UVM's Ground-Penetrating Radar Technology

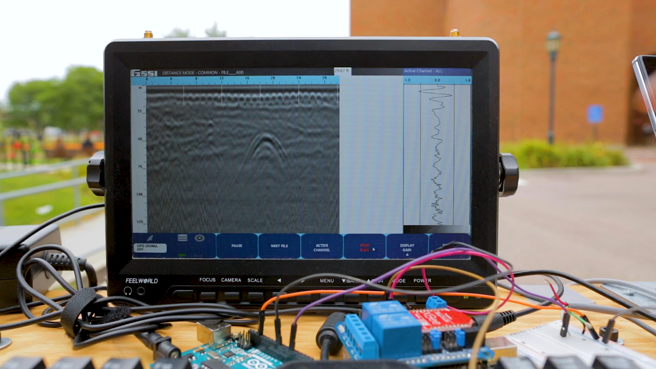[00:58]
12 feet if they're favorable soil conditions, a little bit less if it's unfavorable conditions.